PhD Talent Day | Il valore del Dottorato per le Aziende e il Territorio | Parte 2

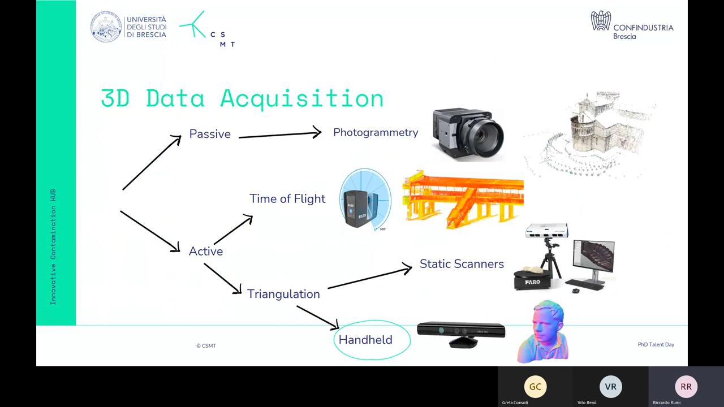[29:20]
ma possono essere utilizzati in movimento e hanno appunto la proprietà di dare un feedback visivo in tempo reale all'utente mentre si sta muovendo nella scena. Che cos'è l'Insight e come funziona? L'Insight è il nome del prototipo sul quale ho lavorato. Da un punto di vista hardware è molto semplice,